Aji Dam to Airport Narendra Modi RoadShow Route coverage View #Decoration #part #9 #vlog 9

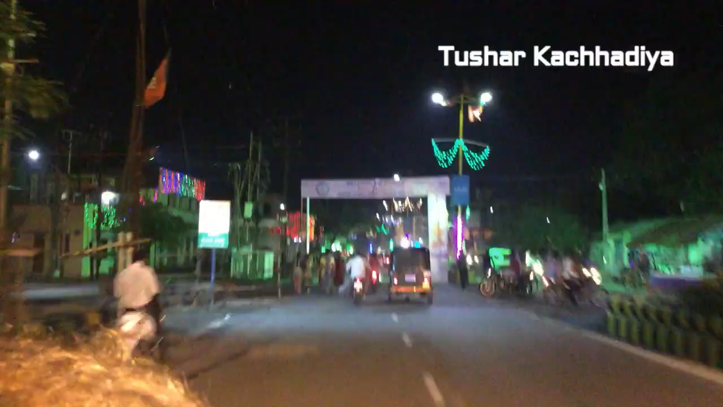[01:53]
RGDM2 Parodicho V Rajkotian welcomes Narendra Modi The Prime Minister of India
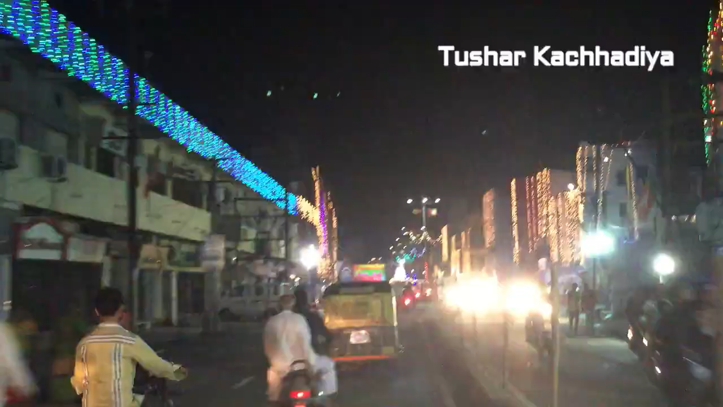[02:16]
Municipal Corporation also decorated well and lighting and empowering feel like